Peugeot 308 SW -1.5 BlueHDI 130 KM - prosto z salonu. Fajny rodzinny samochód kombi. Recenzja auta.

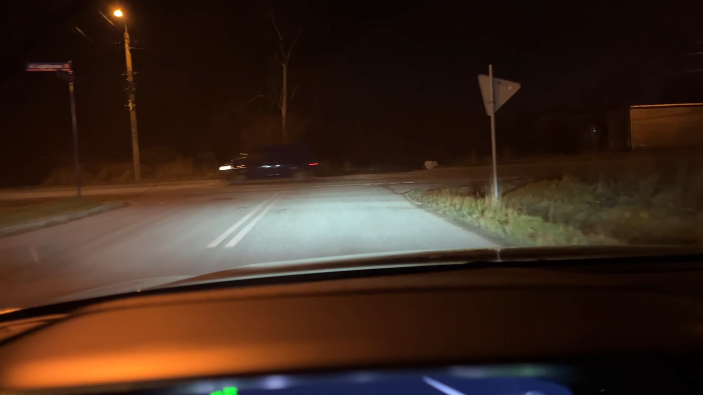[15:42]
światła długie a gdy pojawił się samochód automatycznie się wyłączyły to też było bardzo interesujące